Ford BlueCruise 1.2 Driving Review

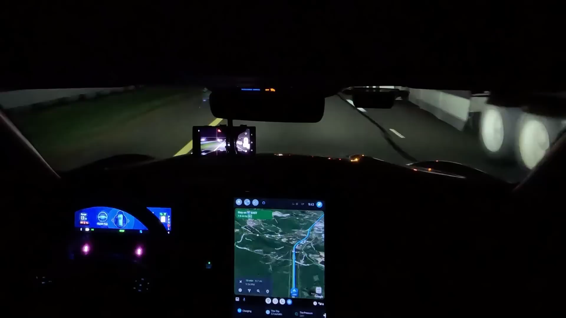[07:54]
driving in the middle of the lane a vehicle gets close to you on the side whether you come up to it or it comes up to you you'll see the driver's